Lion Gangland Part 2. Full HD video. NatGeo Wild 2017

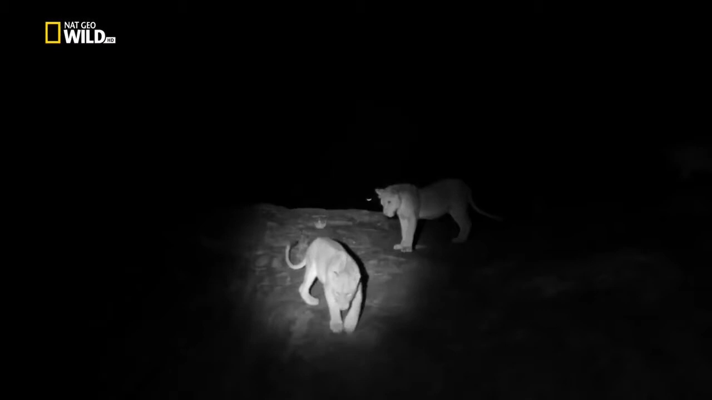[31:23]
They see far better than the prey at night. So if it's perfectly dark, a lion can walk in amongst the prey and the prey will hardly know they're there.
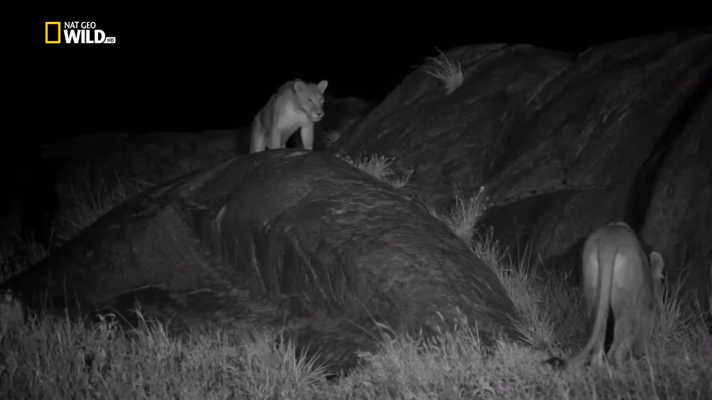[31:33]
And so we had to find some way to cover that.
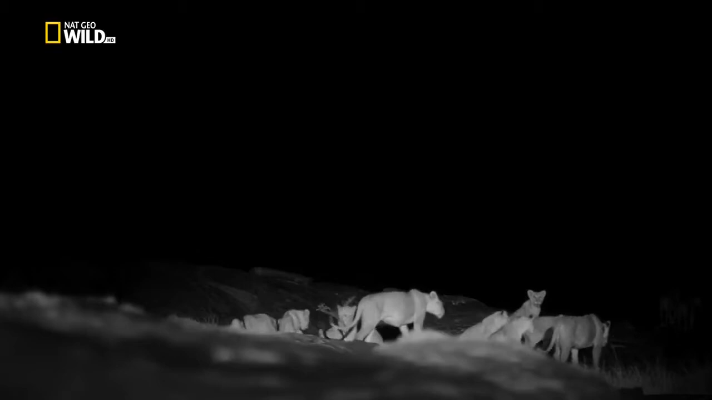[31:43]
With five females, eight fast-growing cubs, and two males, the pride needs a lot of fresh meat.
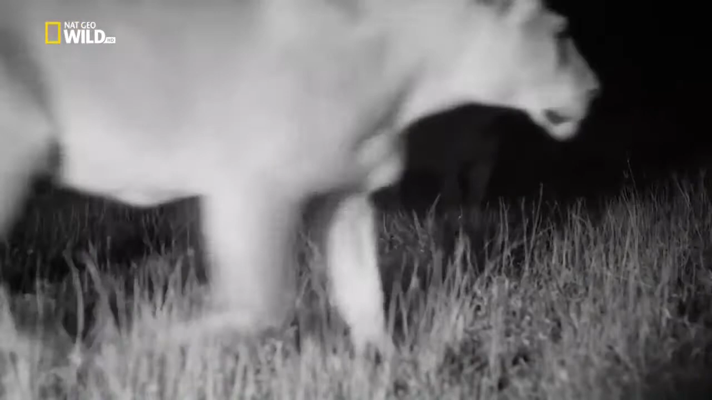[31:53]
Every kill can mean the difference between life and death. So it's crucial not to disturb the lions or take away their advantage.
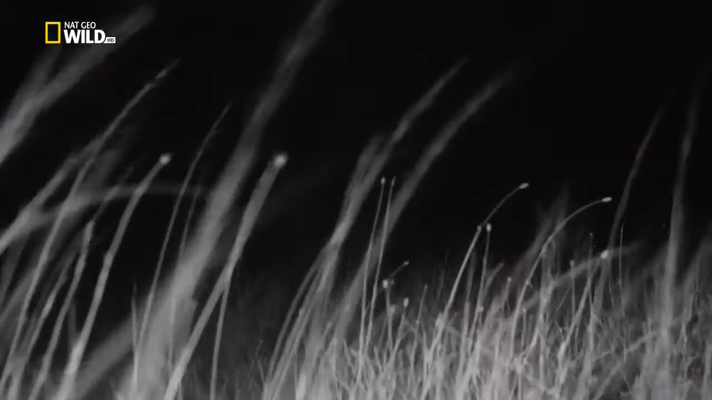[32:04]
For the lions to have the most success, there could be no light. Even moonlight would mess them up. And so for us, that became massively difficult. Our cameras were unable to see when there was no moon. So we had to project this invisible light that only the cameras could see.
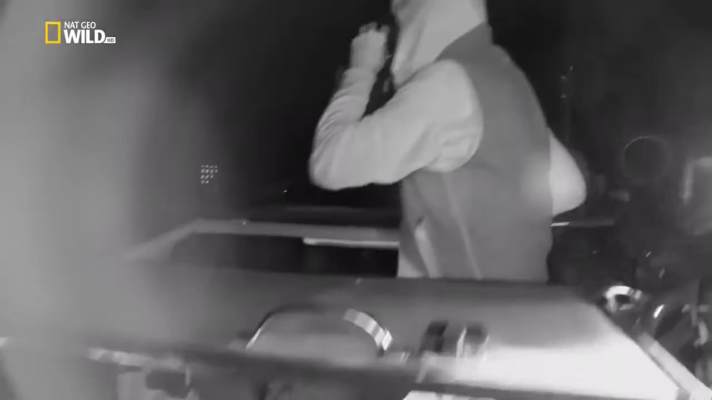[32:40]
But I thought it was just so important to use invisible light.
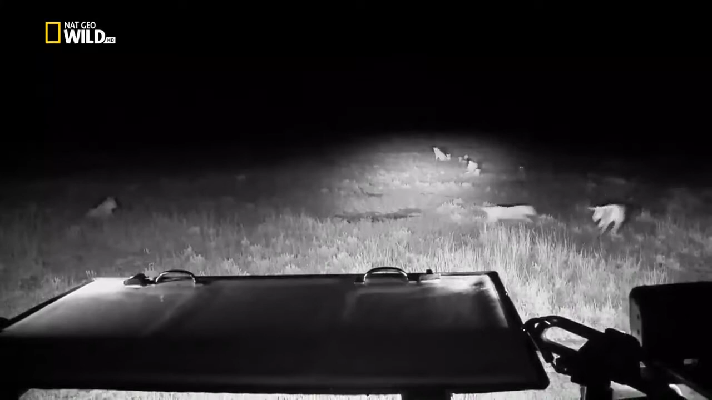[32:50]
Sounds simple, great. Project some infrared light. The lions can't see it, perfect. The reality is it was a real pain. I mean, for me, driving the vehicle became very difficult because I could only see as far as we were able to project the light.
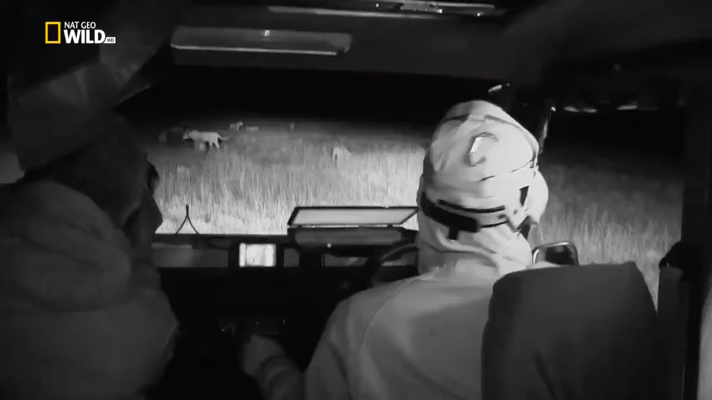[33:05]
Hey, Ruby, keep an eye on this one coming in from behind us on the road. I don't know, you're just so disoriented, and you can't see, and you're focused, and you hit holes, and you can't really do what you want to do. But by working at night, I felt like we got into their world.
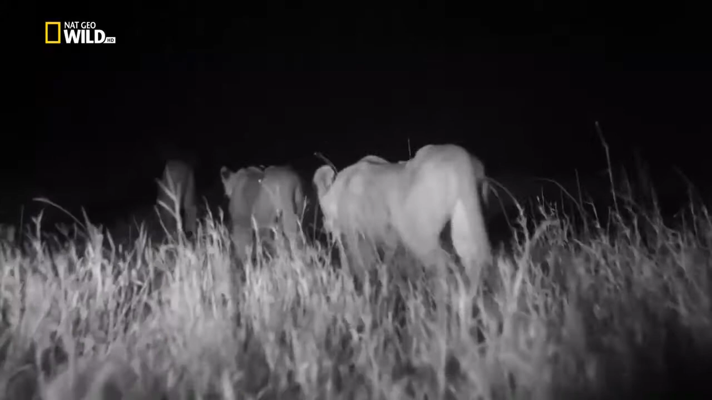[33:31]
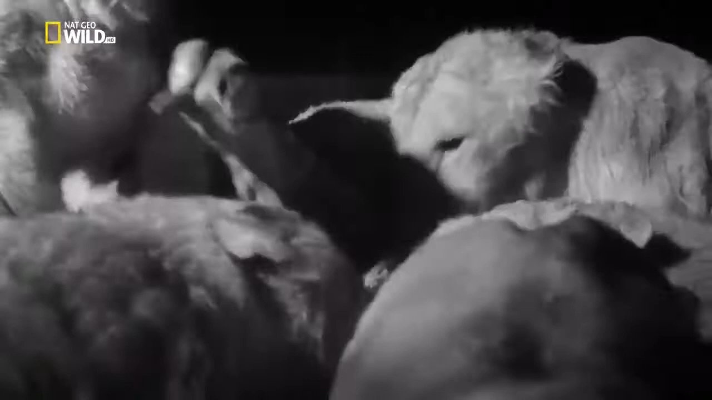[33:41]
There were several instances where we were right on their tail and they had taken down an animal and we got there before it was dead.
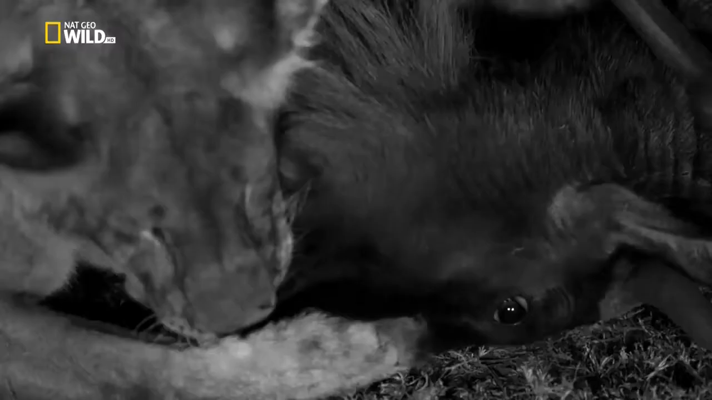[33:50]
The eyes were still moving. You could tell it was still alive and struggling.
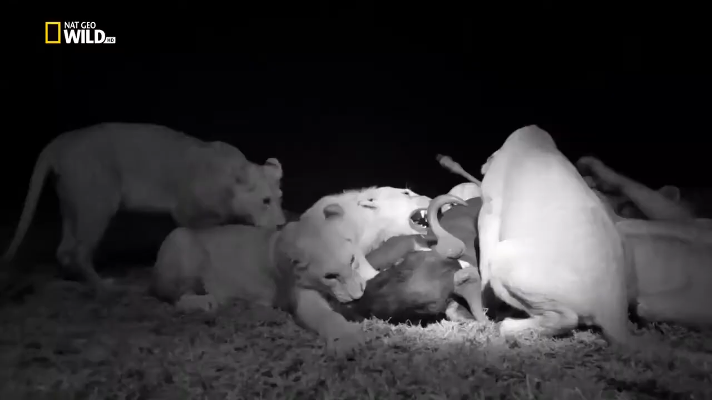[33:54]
I think some of the footage that we have still reads very clearly for what it is,
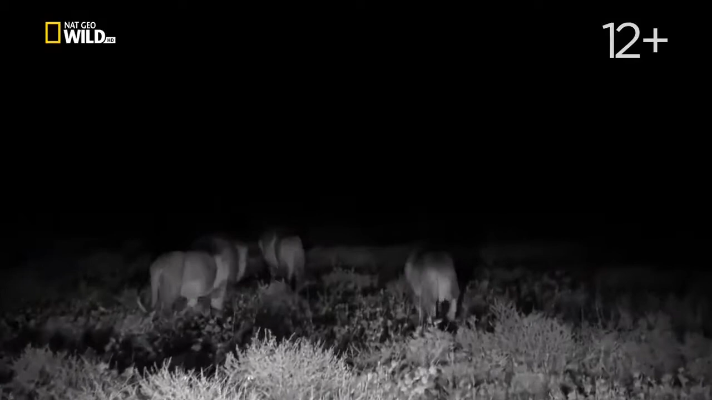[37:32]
The team is tracking them into Vumbi territory and bracing for a showdown.
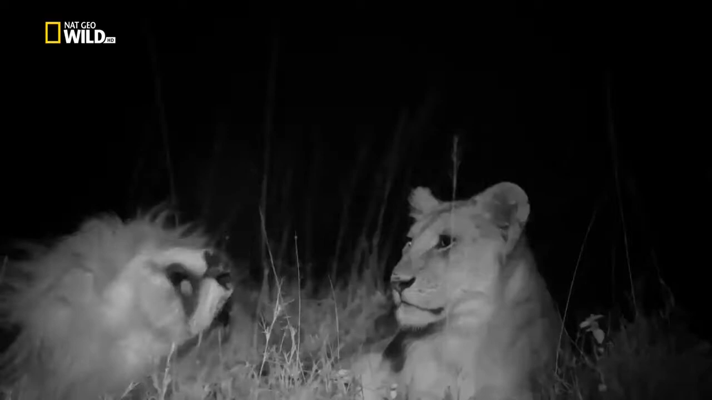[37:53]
But long before any contact is made, the lions square off with their roars.
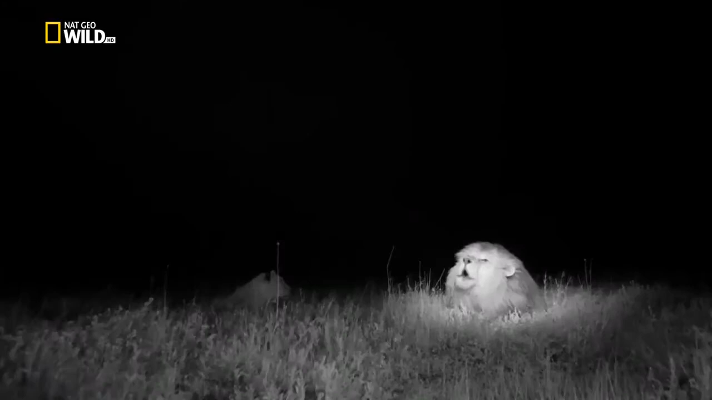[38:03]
There's this incredible communication that goes on, particularly at night. We're with Vumbi, and we hear roars in the distance, and Vumbi perks up, and then they roar back. They know these sounds so well, and they absolutely communicate with each other using their roars. One of the amazing things that the researchers have found is that the lions absolutely can count, and they use their roars to decide whether or not to attack or not to attack another group of lions.